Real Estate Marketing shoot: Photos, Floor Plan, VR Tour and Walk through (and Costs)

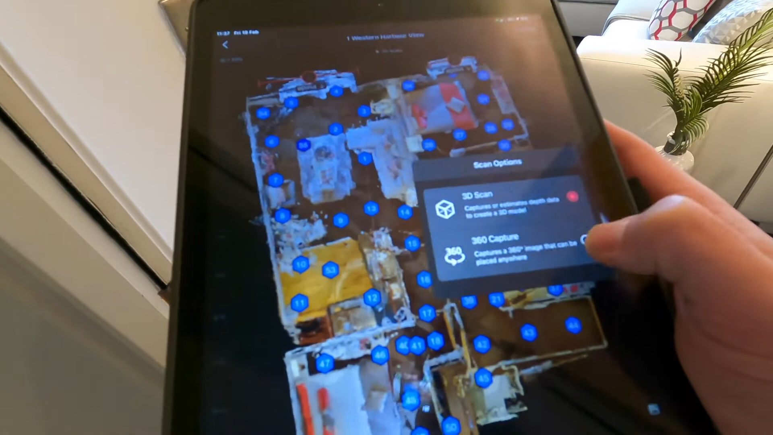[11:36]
Because again, we're trying to get it so it's the least amount of
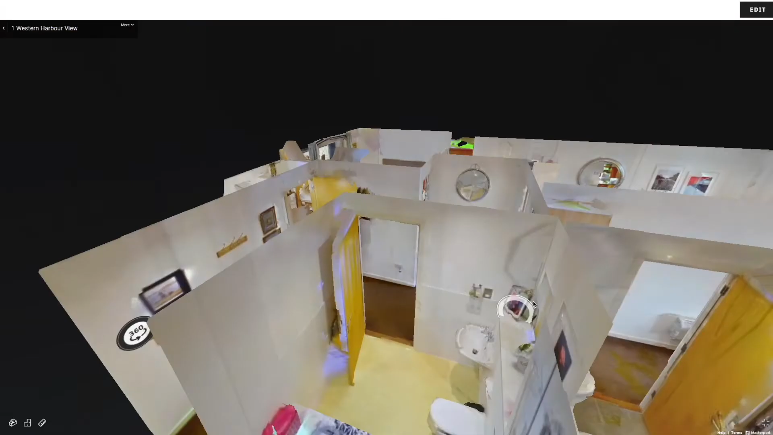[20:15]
So and specifically the dollhouse view is great.
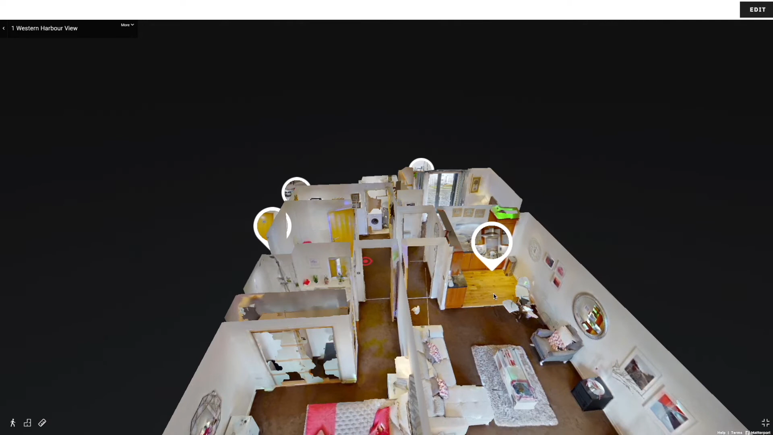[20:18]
And with this, you've also got a way for, if somebody didn't have a floor plan, you could do your own measurements.
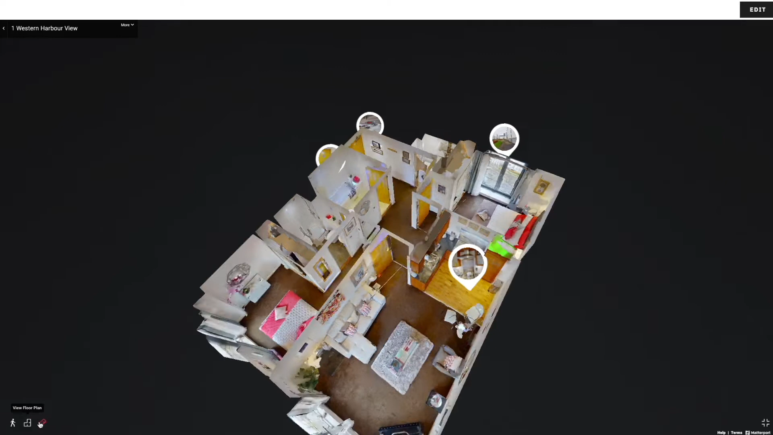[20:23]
So you can go floor plan measurement here. However, it is not as accurate as doing it obviously with the laser pointer.
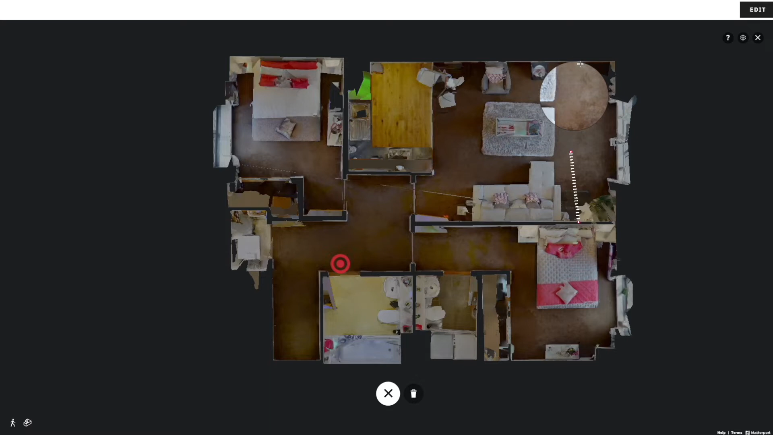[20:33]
So you'd kind of put it around about there, over to the other side, and what that's going to be 4.7 meters. Yeah, because we said it was about 4.9, didn't we? Click that one, and then let's give another one.
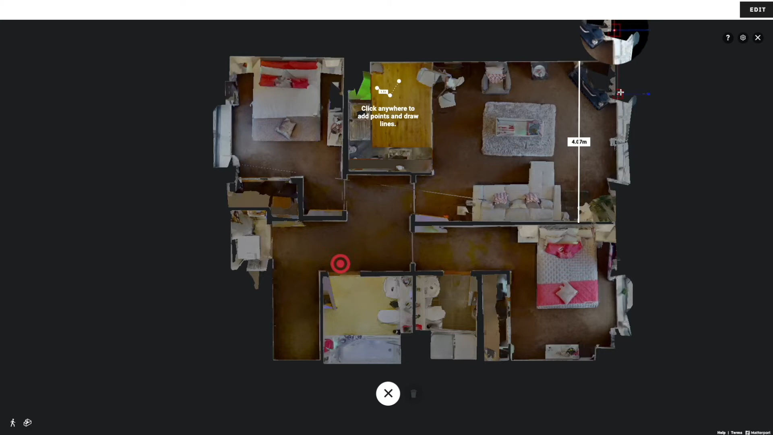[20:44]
I think the total length was about 6.8 or something. Yeah, 6.78, not too bad on this scan. It's looking pretty good in here, so fairly happy with that. This hallway, I remember, was 2.45, I think. Let's just check there. Yep, 2.42. Yeah, so not looking too bad in terms of the measurements on this.
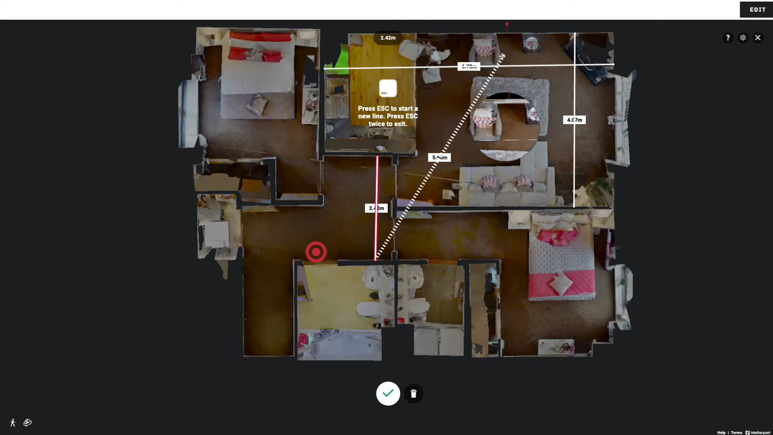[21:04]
However, there can be some minor inaccuracies with that. But otherwise, perfectly reasonable to do. And you can take a grab of that and use that as a floor plan if you so wish.
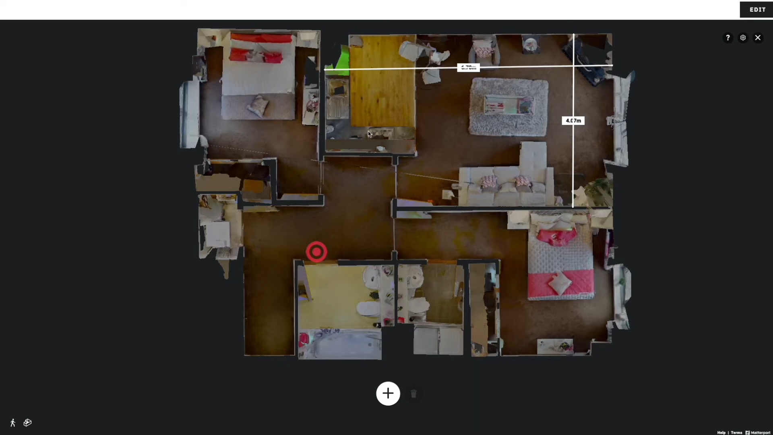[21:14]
You can just go up and click on photos and take a photo of that floor plan. If you, then I'll show you here. Did I click that? Maybe I didn't click that.
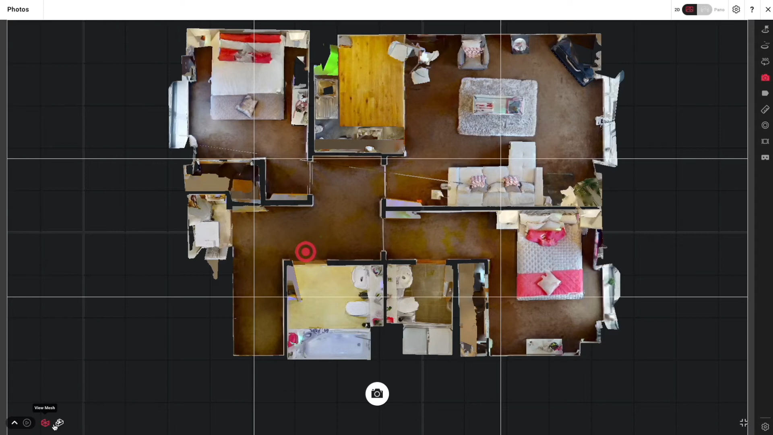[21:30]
And then if we go back to inside a property, let's say we kind of go, we didn't get the right angle of a certain room or something.